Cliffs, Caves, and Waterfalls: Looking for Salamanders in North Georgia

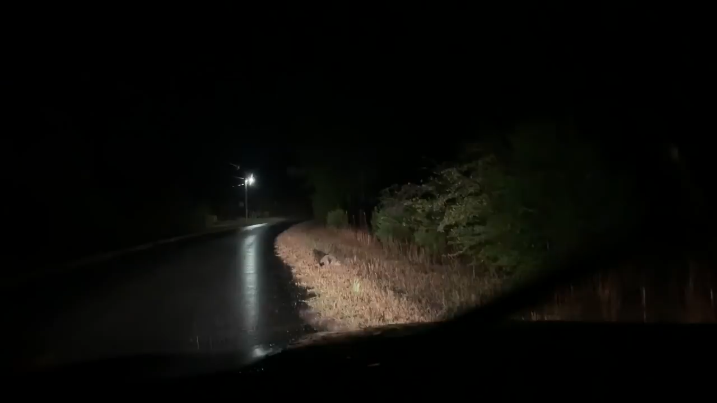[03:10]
bruh there's a beaver on look at he's coming towards us dude oh my god where's his eyeballs at dude
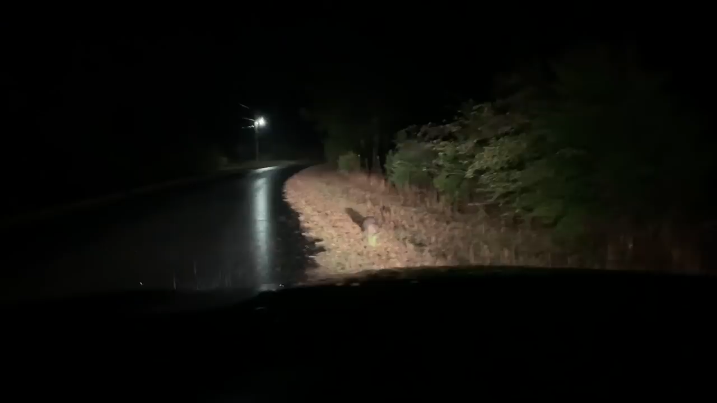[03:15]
oh my god we have to go look at him I cannot believe this my doors won't lock